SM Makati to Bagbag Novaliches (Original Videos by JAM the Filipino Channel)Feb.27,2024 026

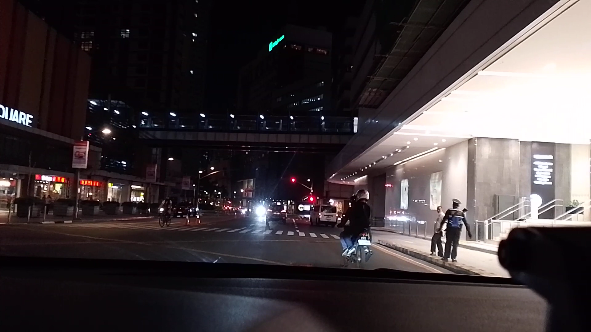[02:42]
Saan na tayo pinapadaan? In 60 meters, turn right at the traffic light. Okay. Ito pa rin. Dyan pa rin tayo.
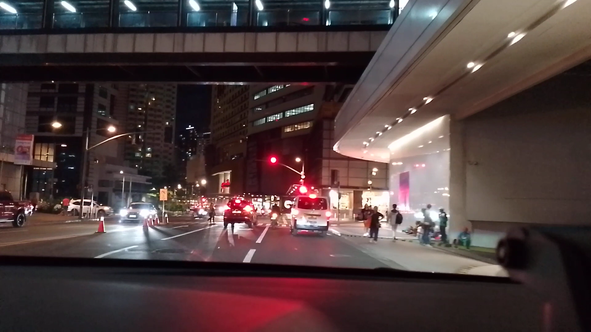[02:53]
Dito niya lang tayo pinapa-exit. Ayaw niya tayo pa-exit dito. Ay, mas madali dito. Arriving in an hour and 5 minutes at 9:33 p.m. This route is toll-free. Oo po. Actually, mas madali dito kasi paikutin niya tayo dyan. Sa so, 1 Ayala pa. Pero either way, yun din naman sa Ayala of niya tayo pinapa. Oo nga no. Kung kaya natin palang mag U-turn dito, U-turn tayo. Pwede ba? Ay! Patay tayo dyan. No. Hindi tayo maano.
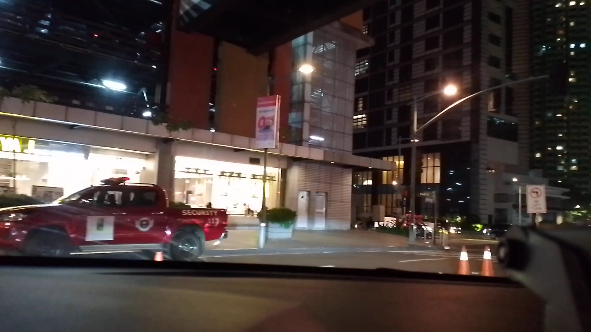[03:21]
Mahuli tayo dyan. Oo, kaya pag nawala. Pag nawala. Huwag mo nang i-attend. Mahuli tayo
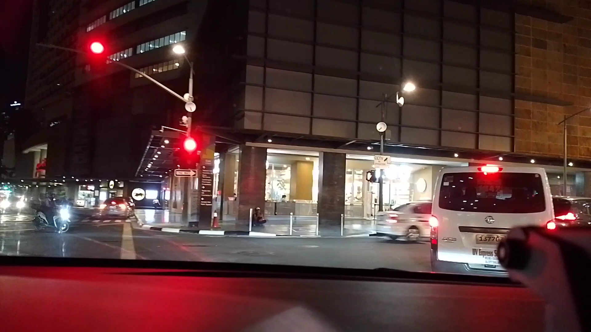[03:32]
dito. Hindi nga dito kasi mag U-turn pa doon.
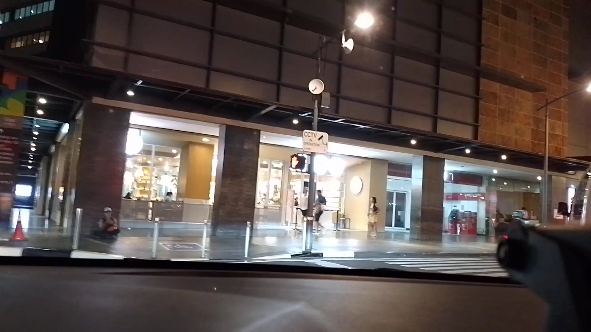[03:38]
Parang pinabalik ka kanya kasi eh. Ah, dito na lang tayo mag-U-turn pa.
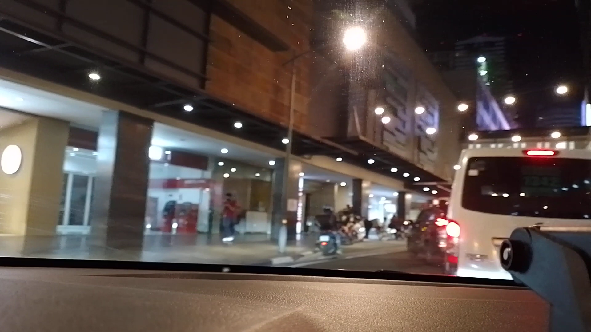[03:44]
Labas din tayo doon. Labas ka ulit. Kasi kung doon, U-turn pa nga doon sa Telos, eh?
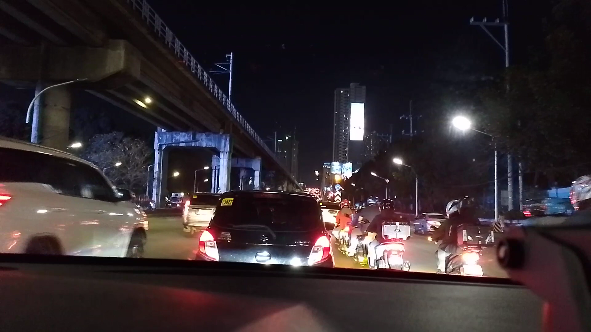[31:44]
Ito yung bottleneck. Oo nga po eh, nasan ako dito eh, pag ano, eh syempre, hatch po kasi yung sasakyan ko, so, pag ano, parang akong nabubuli ng mga, palakasan na lang ng loob eh. Parang kumbaga kahit di kayo nasa tamang lane, kapag may sumigit lang sa'yo na ganito, mas malaki sa akin, ay naku wala, sige, daan na kayo lahat.
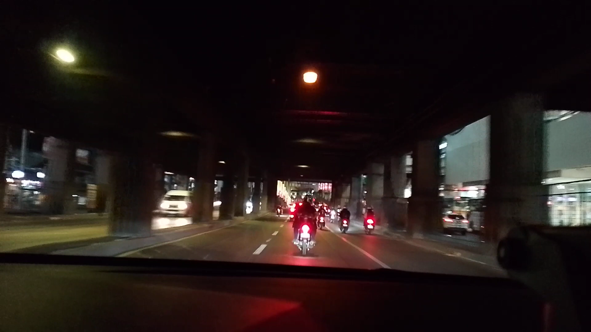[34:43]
Kasi the fact na dito, tingnan nyo po dito, walang pila ng ano. Kaya nga. Kasi usually pag mga alas 5 hanggang alas 7, pila. pala dito eh. Pero nakakamiss din yung dating ang daming nakahambalang dyan na bus dati, no? Oo nga po eh, no?
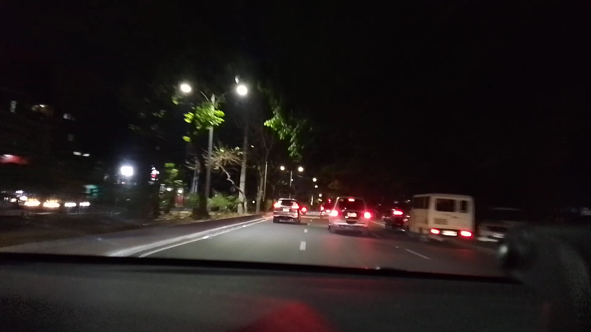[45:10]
In 100 meters, turn left at the traffic light.
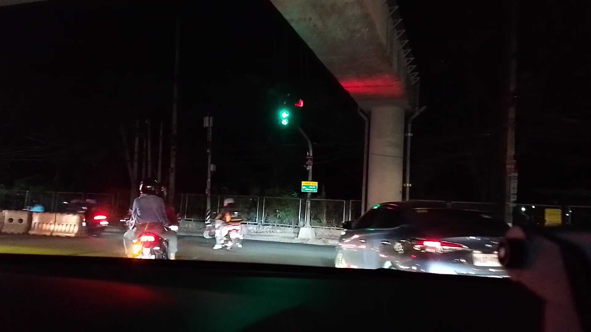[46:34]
In 200 meters, turn right at the traffic light. In 100 meters, turn right at the traffic light.
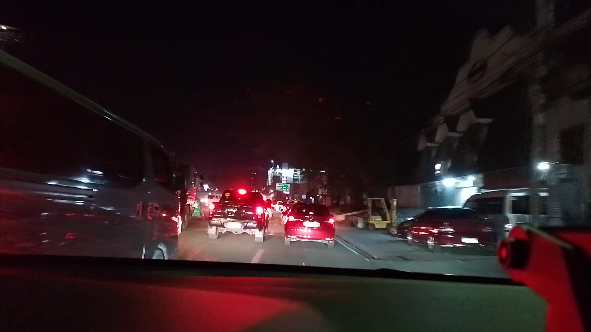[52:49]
Continue straight at the first traffic light, then, in 2 kilometers, keep right at the fork.
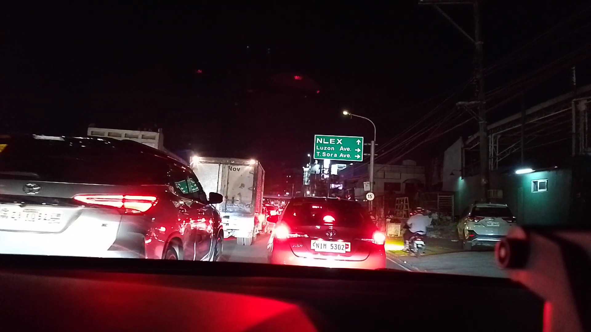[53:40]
Ay, hindi pala doon sa Kireno tayo dadaan, ano? Hindi pa. Diretso pala. Diretso pa. Pagkukross lang tayo doon sa Kireno. Ako. Hindi pa. Diversion road po tayo.
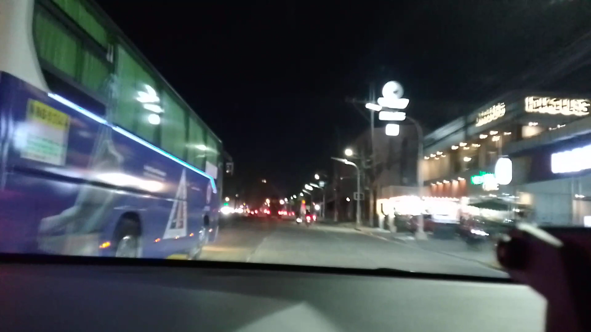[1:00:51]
Continue for 500 meters, then keep right at the fork onto Mindanao Avenue.
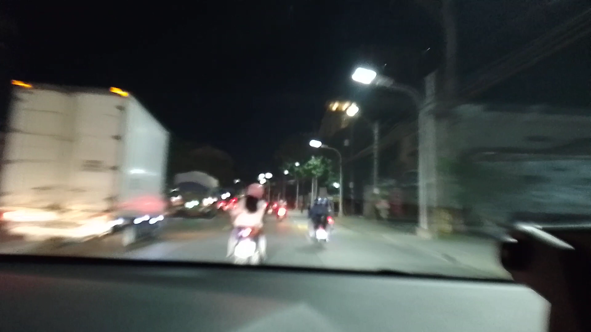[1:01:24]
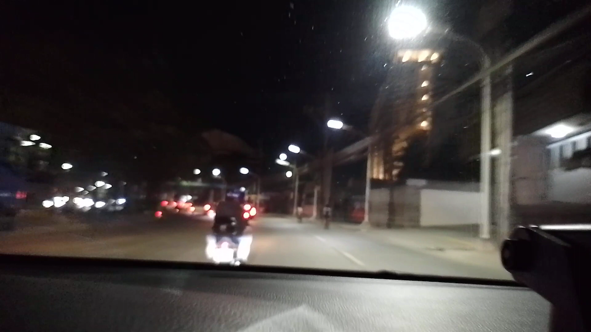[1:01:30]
In 200 meters, keep right at the fork onto Mindanao Avenue. In 100 meters, keep right at the fork.
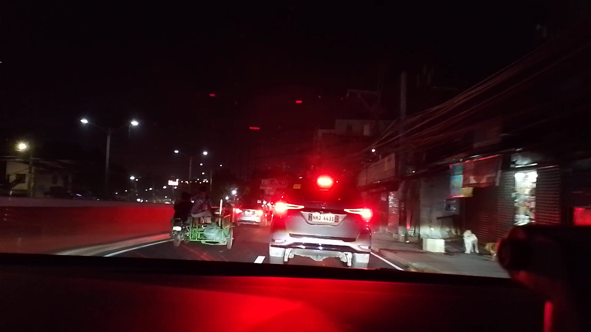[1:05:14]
arriving in 10 minutes at 9:42 p.m. This route is toll-free.
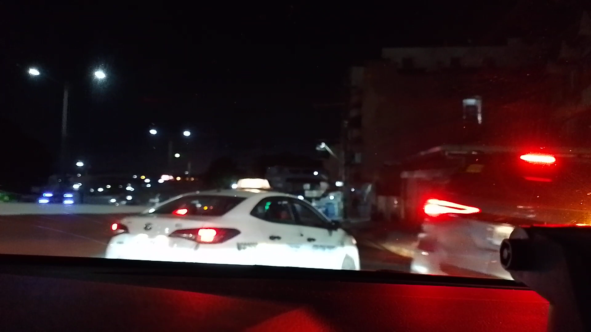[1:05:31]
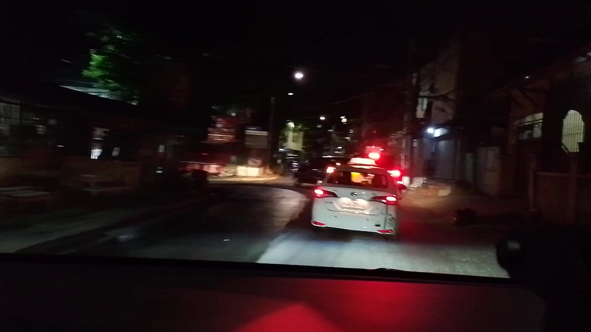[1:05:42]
Left and continue on Katipunan Avenue.
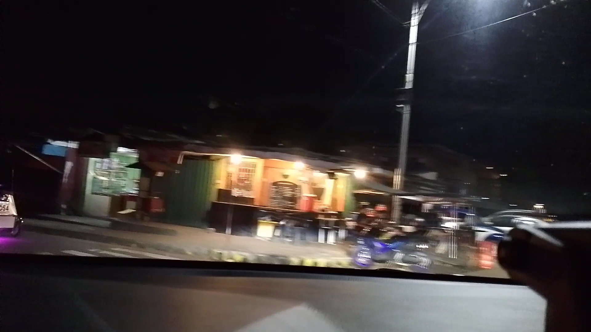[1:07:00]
In 40 meters, turn right, then in 60 meters, turn left. Turn left onto King Christopher Street.
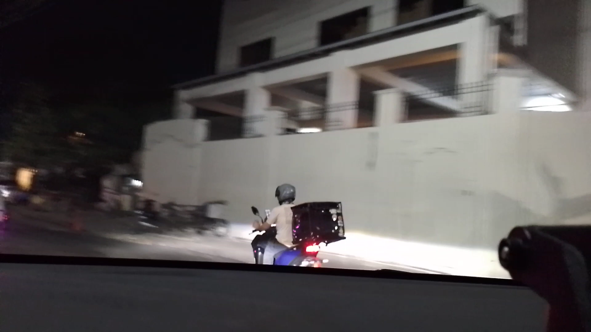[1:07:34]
Continue for 400 meters, then turn right onto King Ferdinand Street.